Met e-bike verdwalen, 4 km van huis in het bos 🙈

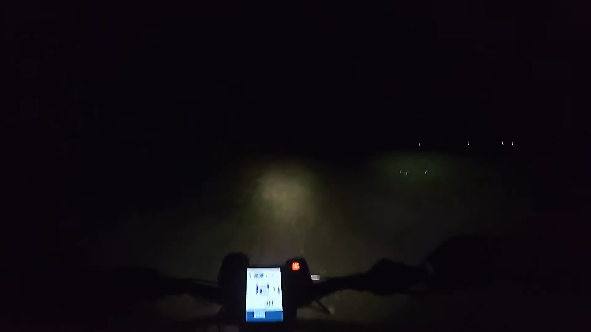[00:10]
Dan maar gewoon eerst naar de weg toe en vanaf de weg weer ergens het bos in. Want dit kan wel eens 4 uur vannacht worden anders.
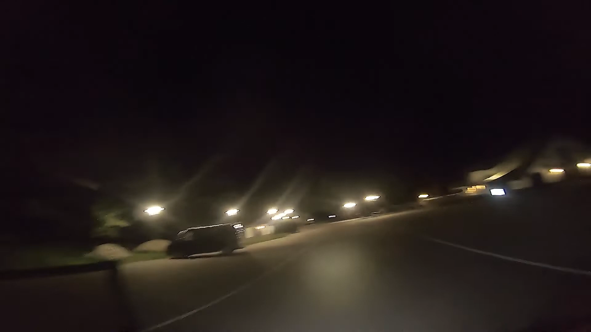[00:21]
De Zuid-Ginkel. Waar zijn we? Bloempannenkoeken is dit.
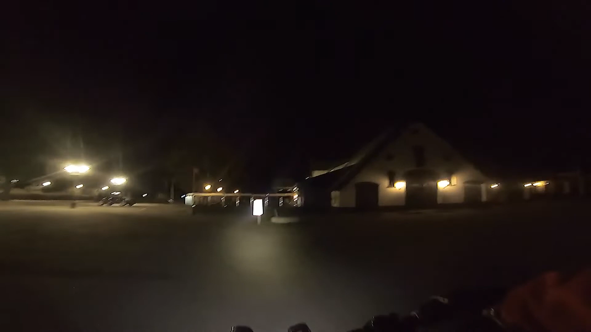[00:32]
Er staan nog auto's ook. Ja, je weet niet wat erin zit, wat die mensen aan het doen zijn.
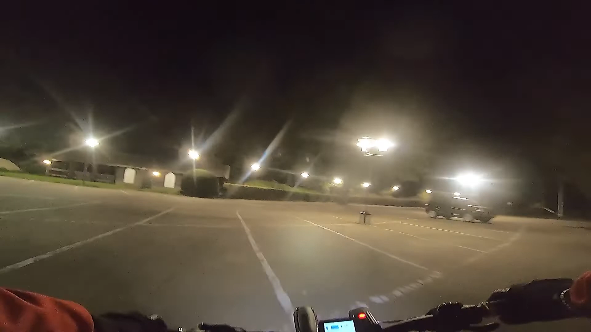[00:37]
Laat het maar lekker voor wat het is.
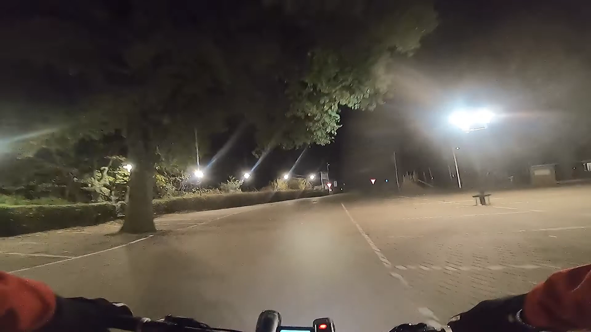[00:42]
Ik denk dat ik hier op de Amsterdamse weg uitkom.
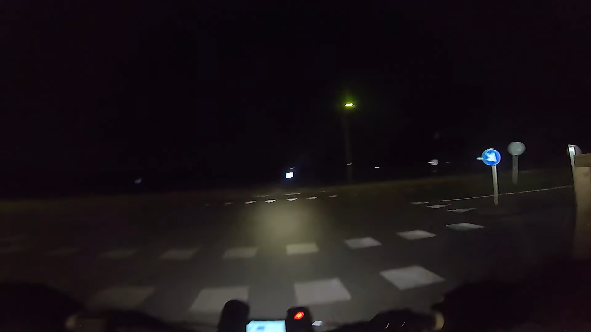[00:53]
Toch?
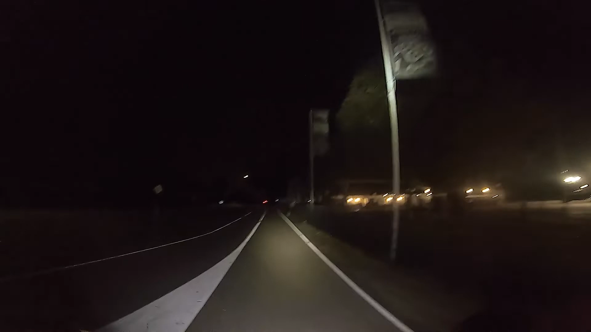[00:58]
Ja, juffrouw Tok. Ja, natuurlijk. Ja. Ja.
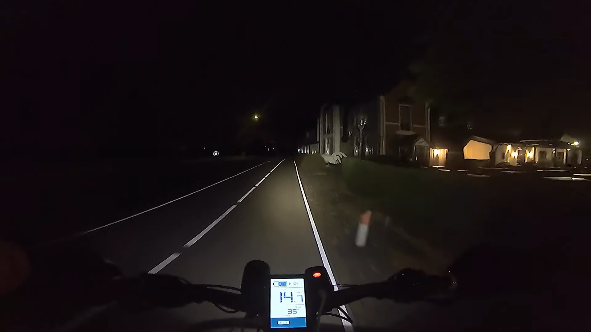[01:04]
Nog een stukje over de weg dan weer. En dan zo dadelijk rechts het bos in en dan terug naar Ede. Ik zie wat jij ook ziet en het lijkt. Nou ja, het lijkt. Het is gewoon een afslag naar het bos. Alleen.
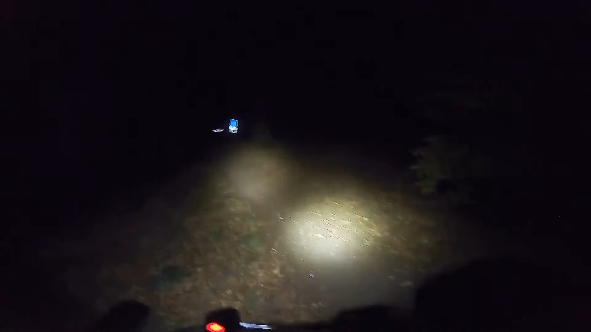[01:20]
Oh. Wat is het nou? Begraafplaats of niet? Wat staat er?
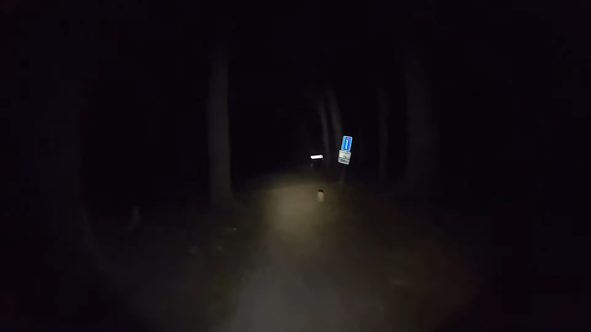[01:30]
Belgenmonument. Oké, nou ja, dat kan.
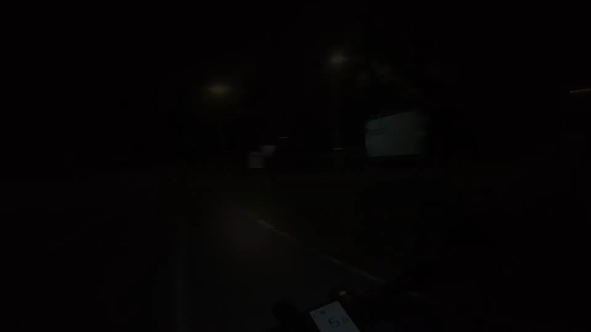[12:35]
Sla rechts. Hé, onderweg hoor. Restaurant Amadeus. Volgens mij via op de heenweg ook langs gefietst.